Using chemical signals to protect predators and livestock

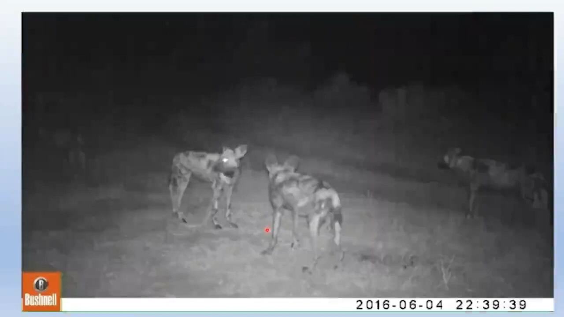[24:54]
We would come to expect intensive sniffing and also that the dominant pair in the pack would consistently
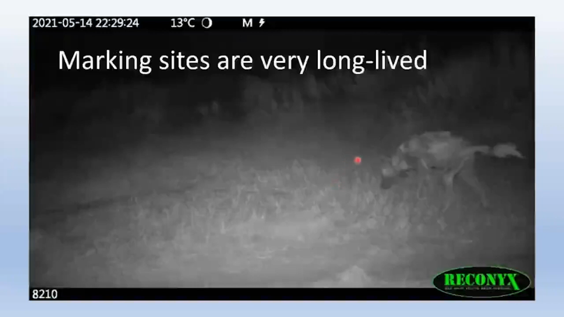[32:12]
This is back at that original marking site, the first one we discovered and it is in May 2021. So in other words five and a half years after we first detected the use of the site and it had obviously been in use before that. We have Serenera, the dominant female here defecating. She just urinated. Darius had been killed by lions in the February before this. This was in May this year.
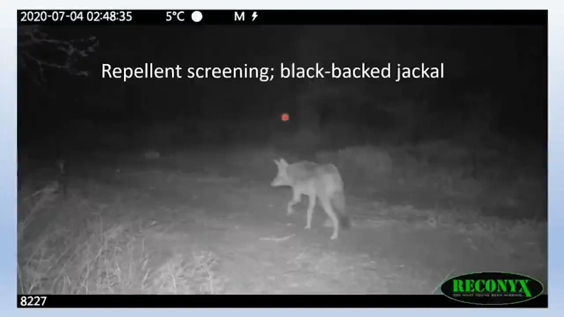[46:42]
We've got a screening protocol whereby we dispense the candidate repellent from these little armoured dispensers on both sides of a road. So no matter which way the wind blows, the scent is going to cross the road. And we monitor the camera traps to see how the predators respond. Blackback jackal, and he is not liking the smell of that stuff at all. You can see by the way the grass is twitching, the wind is blowing across here. Blackback jackal does a U-turn.
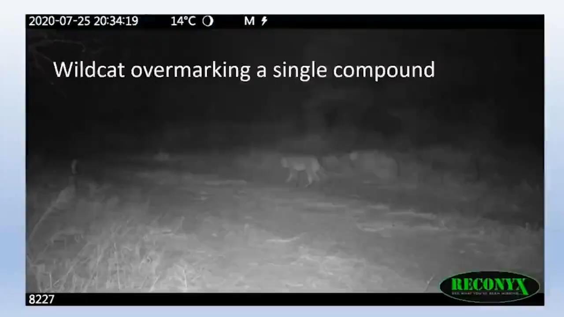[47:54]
Similarly, African wildcat defying the orthodoxy by catching a scent. Once again, you see the grass blowing, crosswind is here, there's the dispenser. The cat catches the scent. Up to the dispenser, cheek rub, which is a typical response to a scent mark, and overmark with urine. So that cat is responding to a single chemical as if it's a whole scent mark.
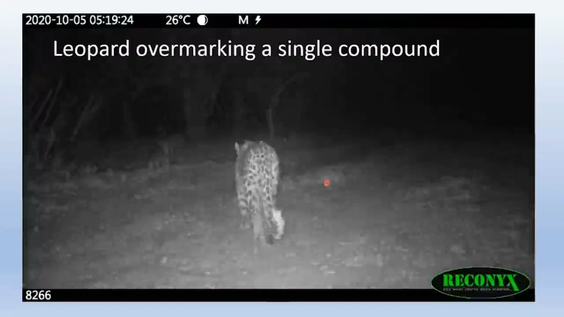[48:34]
No way of telling which way the wind is blowing. But the leopard locates it, sniffs urine sprays. So certainly the orthodoxy of complexity is looking very shaky, which is exactly what we want, because if these repellents are going to be economically viable, they have to be cheap and simple to make. And that means they can't be very complicated mixtures.